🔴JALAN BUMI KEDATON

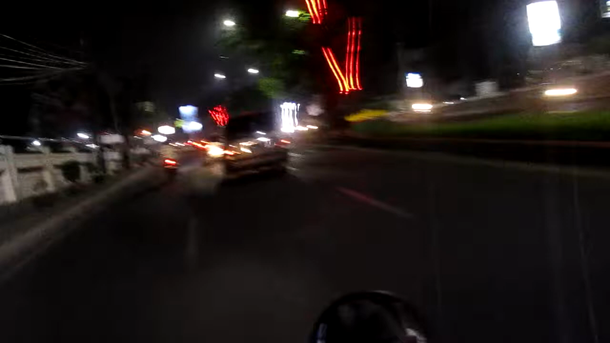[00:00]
dulurnya aku bablasan lewat ngisor, aku ngelon, aku belok nih aku enak belok nih